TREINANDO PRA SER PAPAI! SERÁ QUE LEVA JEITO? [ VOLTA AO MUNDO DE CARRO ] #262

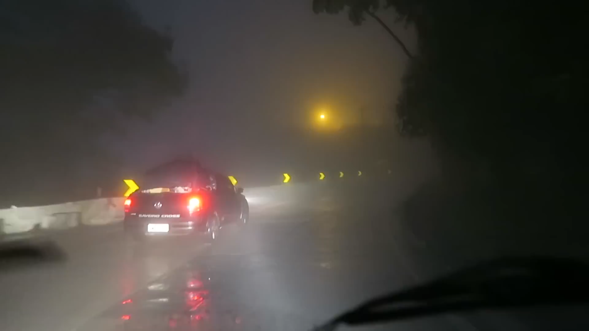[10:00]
Essa câmera é melhor que os nossos olhos. Vou dirigir pela lente da câmera. Porque, nossa, antes não tava tanto. A gente tá subindo aqui a serra de Petrópolis pra Juiz de Fora, é isso, amor? Yes, sir.
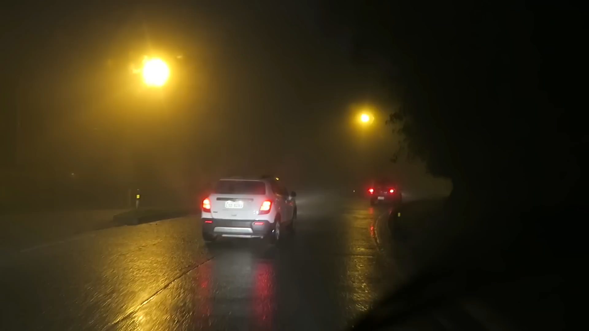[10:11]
É. Ah, falando nisso, eu vou ter que voltar aqui agora. É, mudar. Estamos chegando em Petrópolis. E aí a gente saiu do primeiro túnel, meu. Quando saiu do túnel, você tava branco, não dava pra ver nada. Nada. É mesmo? É nada.